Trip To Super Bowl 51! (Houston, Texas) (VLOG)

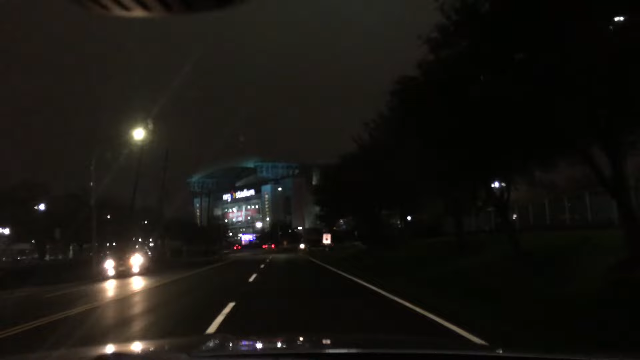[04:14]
You can see they've got it all lit up here. Not a lot of traffic. I was really expecting traffic out the wazoo, to be honest with you, and there's really nothing.
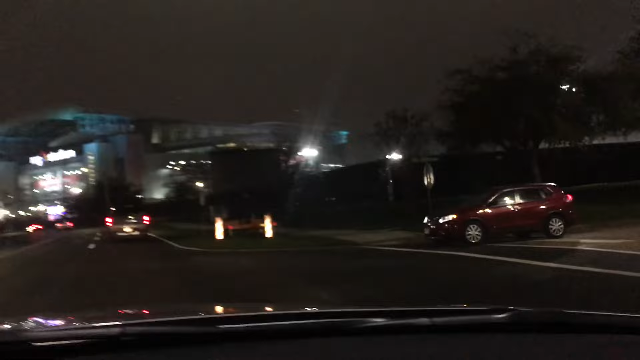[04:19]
You can see they've got it all set up for tomorrow, but there's really not a lot going on now. So I'm going to try to find a place to park, which is probably going to be a disaster, and try to walk over to the stadium. I don't know if they let you in the night before, but we'll check it out.
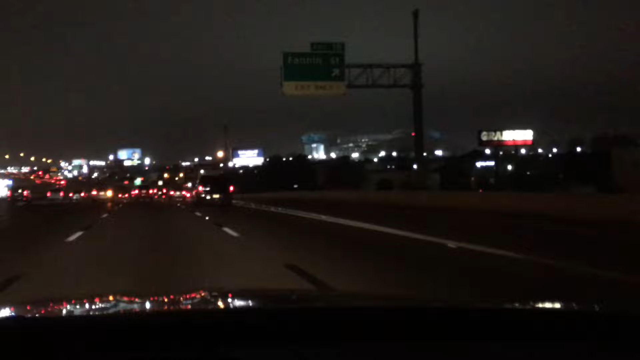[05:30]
Like, I really don't know. I mean, you can see the stadium there. I'm like kind of over in quite a rough part of town. I don't know if they're like selling G-Packs over here. It was quite a rough neighborhood. But anyways, I'm trying to get to downtown Houston here because they said that's where all the action is. So we're going to get down here. I heard parking's a disaster, but we'll try to see what we can see. Alright, so we're finally here. I mean, trying to park here.